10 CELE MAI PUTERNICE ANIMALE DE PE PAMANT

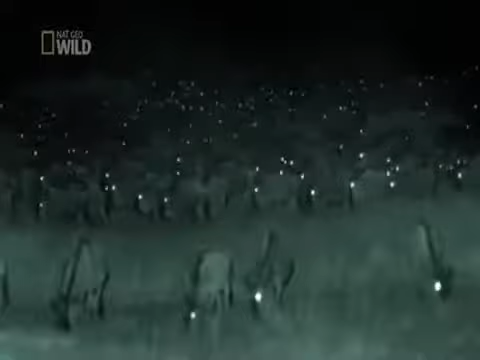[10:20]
A herd of wildebeest has provided a meal for a group of lionesses.
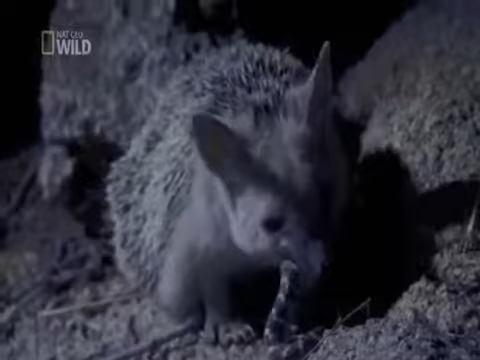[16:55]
A hard-bitten fighter, the long-eared hedgehog is an unexpected vanquisher of vipers.
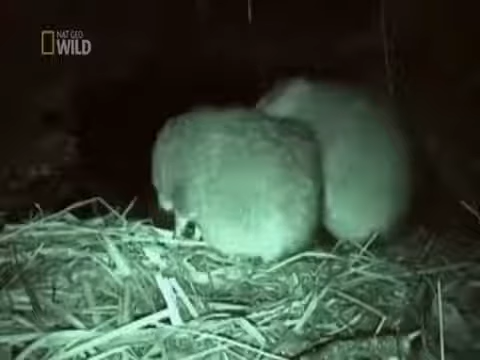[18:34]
Inside the den, his one-year-old siblings play. And Mum is due to give birth to another litter any day.
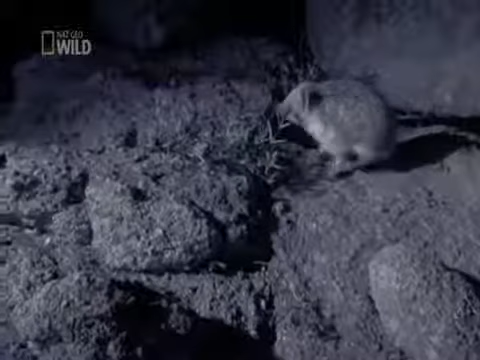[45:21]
This Central Asian pit viper is only around 15 inches long, but its venom is fatal to small animals. Just not to this tough gal.
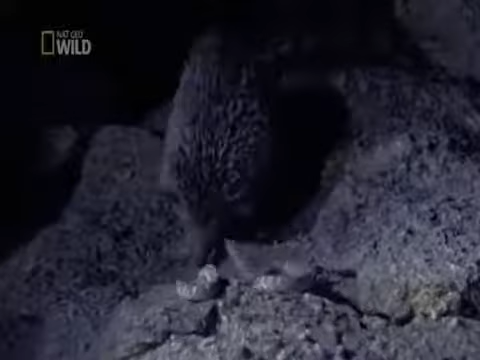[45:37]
She's resistant to the venom, which means an encounter that would be deadly for most
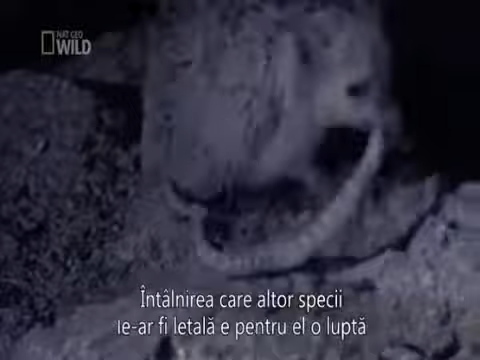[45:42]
creatures her size is a fight she can not only win, but ends with her eating the aggressor.